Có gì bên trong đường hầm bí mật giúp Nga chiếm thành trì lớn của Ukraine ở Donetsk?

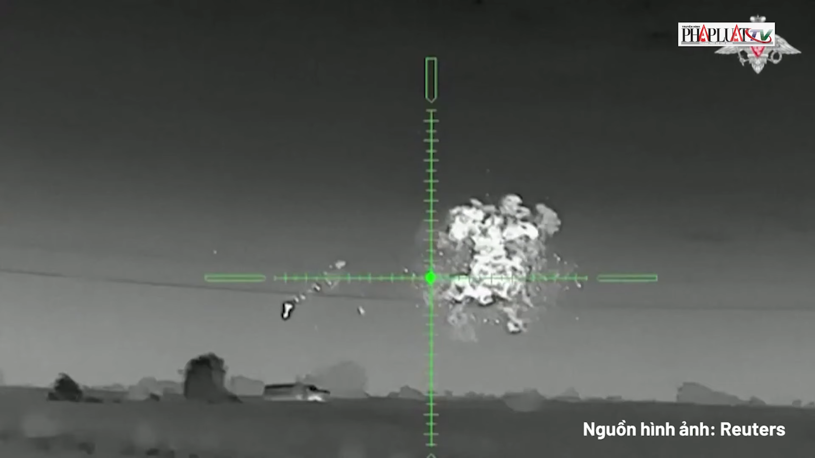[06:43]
Một hệ thống tên lửa phòng không S-300 của Ukraine
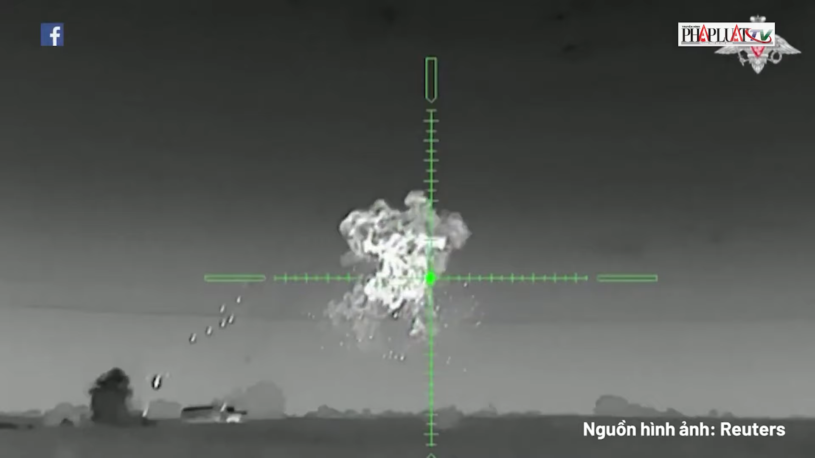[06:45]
gần Odessa cùng với kíp chắc thủ của nó đã bị tiêu diệt.